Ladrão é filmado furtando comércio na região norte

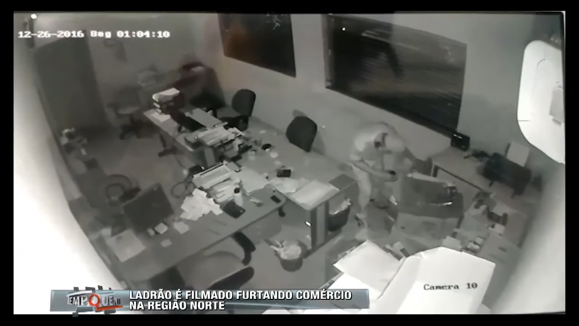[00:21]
Depois de conseguir localizar algumas moedas e deixar uma verdadeira bagunça para trás, ele volta até o local de onde saiu, arrasta uma mesa para fazer discada. Nesse momento, ainda deixa a lanterna cair, mas consegue fugir. O valor levado pelo bandido é irrisório, mas o prejuízo que ele deixou para trás foi bastante grande.